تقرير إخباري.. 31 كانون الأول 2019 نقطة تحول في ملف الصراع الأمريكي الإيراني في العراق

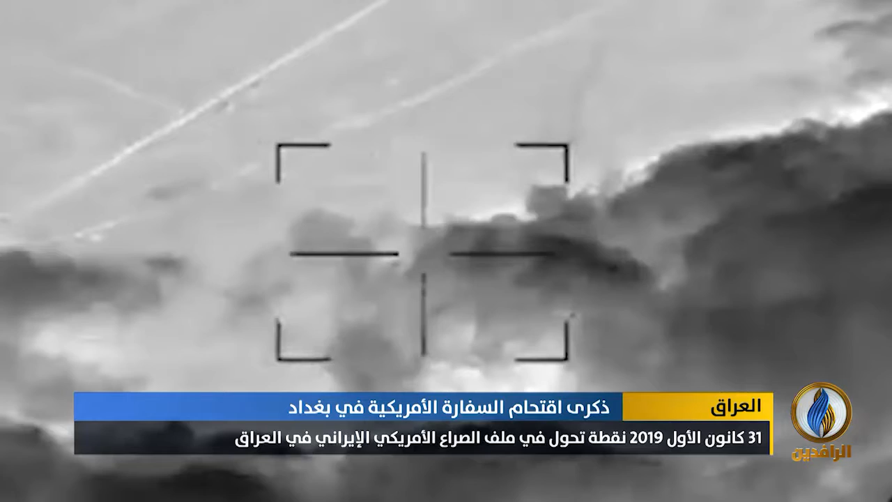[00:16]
غارة أمريكية على مواقع لميليشيا حزب الله في قضاء القائم غربي الأنبار
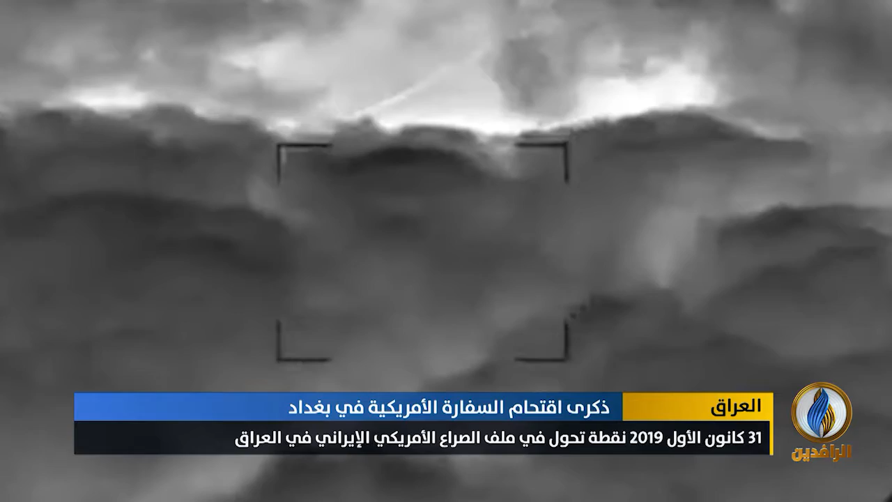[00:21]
أسفرت عن مقتل تسعة عشر عنصرا وإصابة آخرين وذلك ردا على مقتل متعاقد أمريكي في قاعدة كايوان في كاركوك بهجوم صاروخي
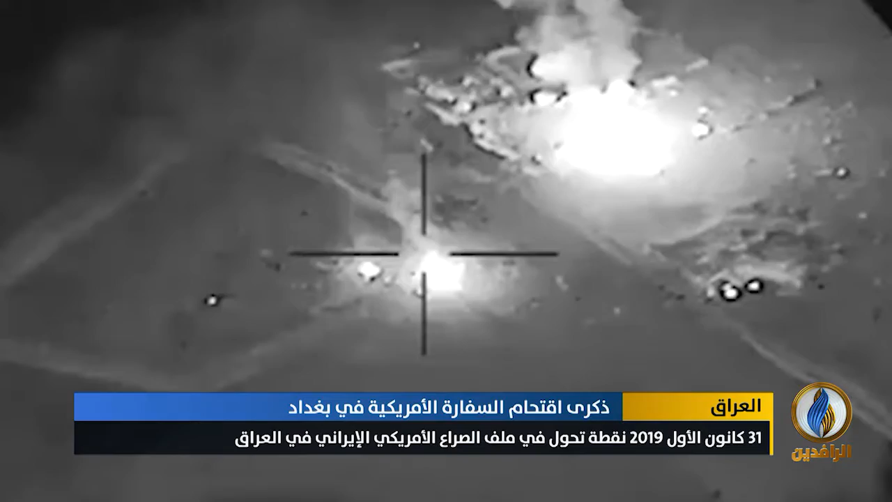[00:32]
شنته ميليشيا حزب الله أفراد الميليشيات هاجموا حينها مبنى سفارة واشنطن داخل المنطقة الخضراء بعد نحو